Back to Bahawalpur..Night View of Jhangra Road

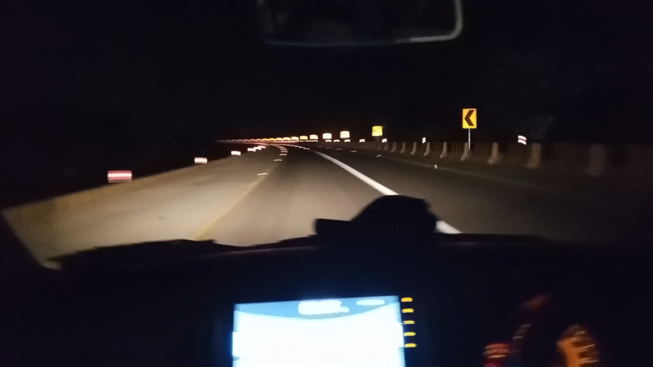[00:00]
یہ رات کا منظر ہے اس لنک روڈ کا جو بہاورپور شہر کو لکھ کرتی ہے موٹرویس سے بہت زیادہ سے ایکسپیئنس تھا آپ بھی اگر آپ نے گھراتی جانا ہو تو اس روڈ کا استعمال کیجئے اور موٹرویس پر ایکسس کو لیکن یہ بہت ہی مزایا ہے اس ٹرپ پہ سائی ٹرپ پہ ہم نے اس لئے کیفے سے فوڈ انٹرائی کیا سفر انٹرائی کیا اور اب کافس ہی ہمارا سفر بہاورپور کی طرف اور وہاں پر کاتو کو منظر ہی اور ہوگا چکا گست ہے